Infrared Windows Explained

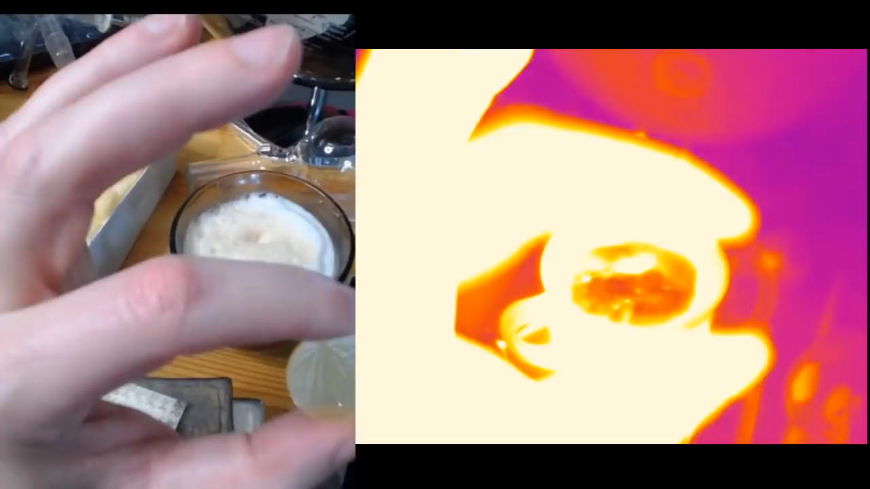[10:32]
it is very very transparent in the infrared
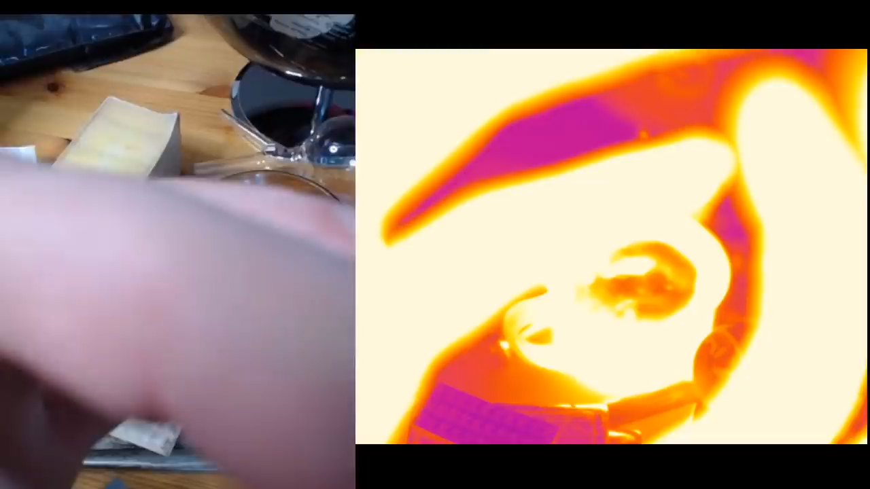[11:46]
that's a nice focus on something really close that's
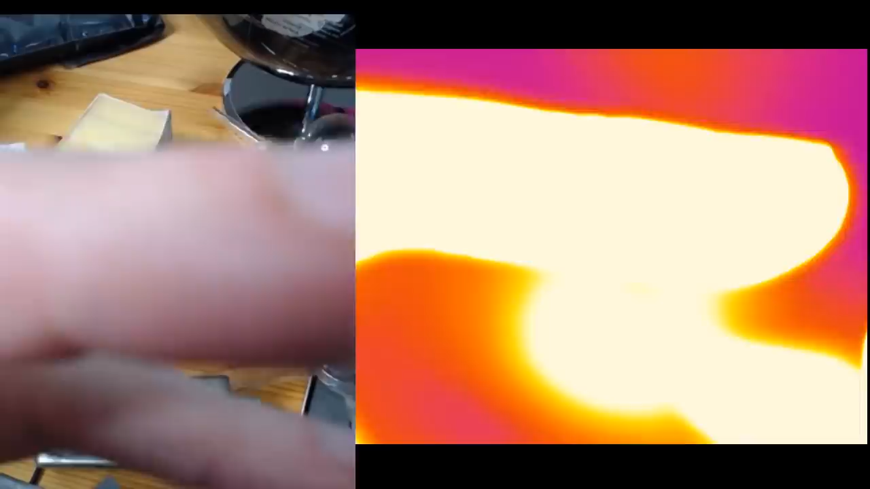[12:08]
close on my finger now i have to tweak the temperature
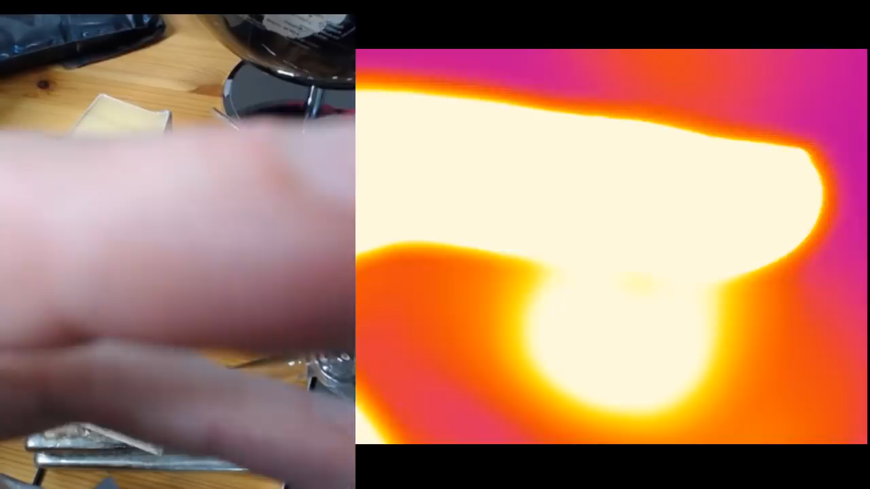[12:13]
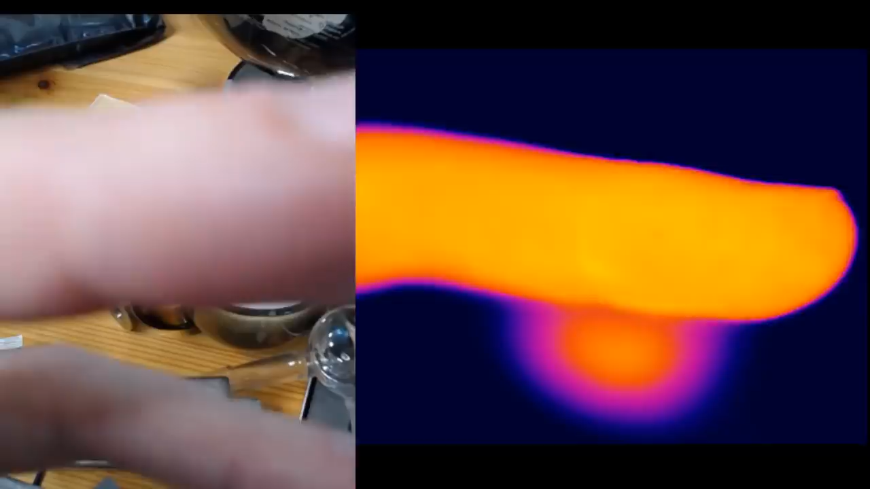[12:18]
i didn't want to think about doing this at one point you know just going over the body to see uh
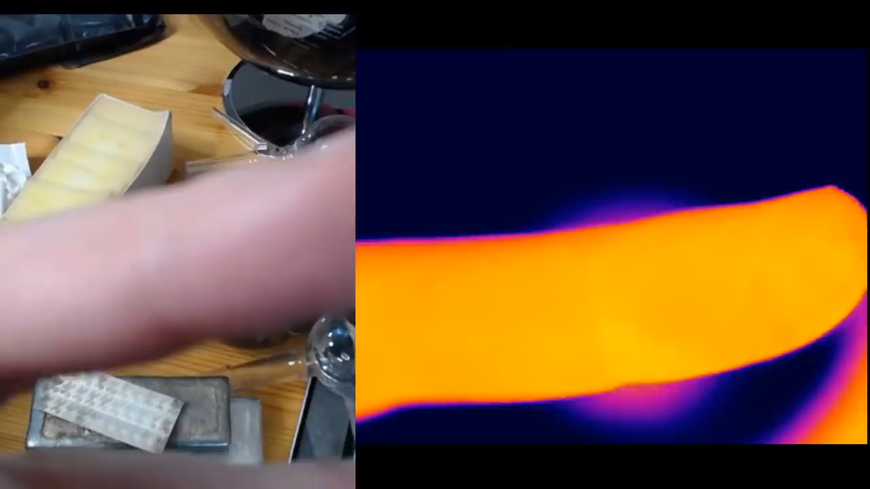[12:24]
yeah because at this level you start to see where i know whether those are just wet bits there the little dark bits or the changes
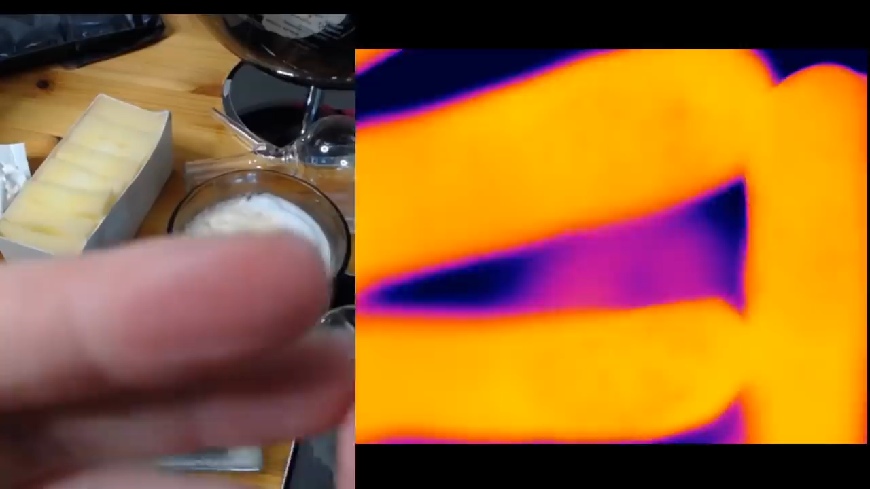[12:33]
in the circulation or what you see the finger that's been handling stuff so my fingers just dirty there and these are the bits
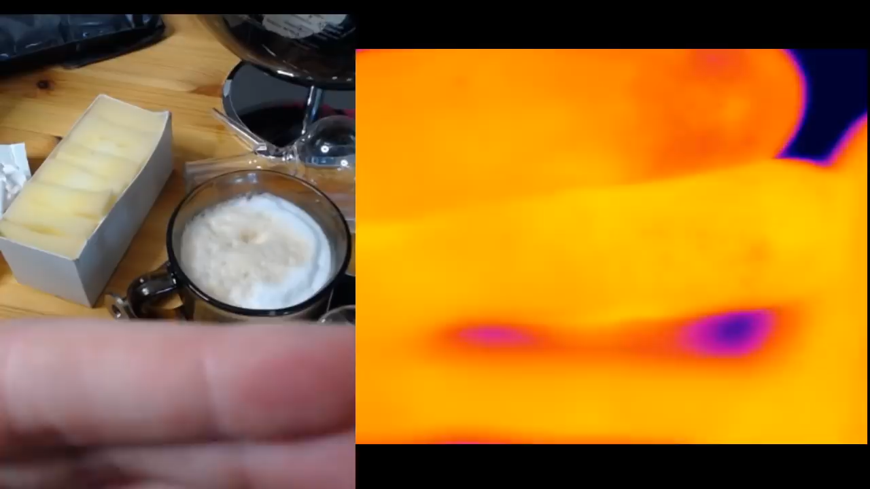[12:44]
that are evaporating or is this actually differences in the in the circulation pattern
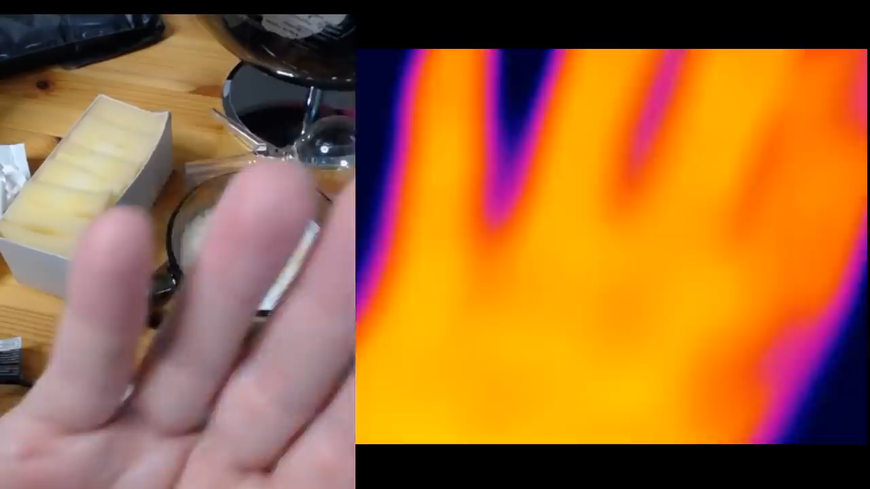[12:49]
so let's take a look at my arm uh
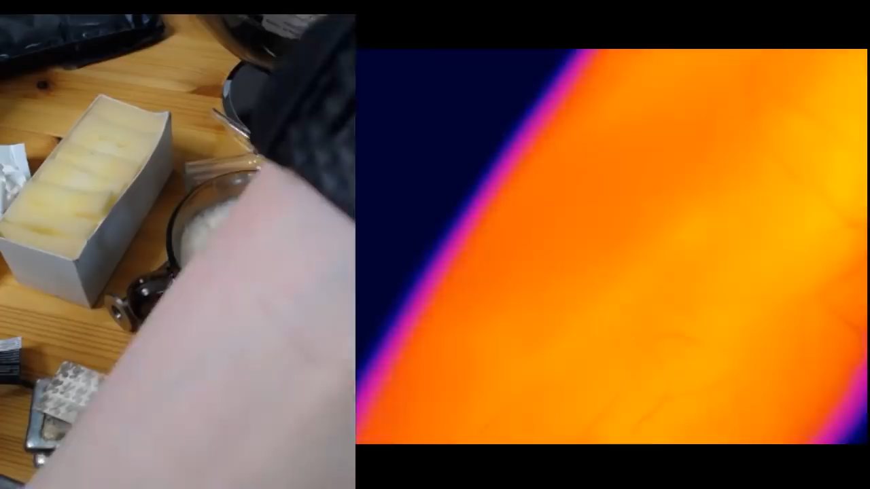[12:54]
you certainly see so where some of the blood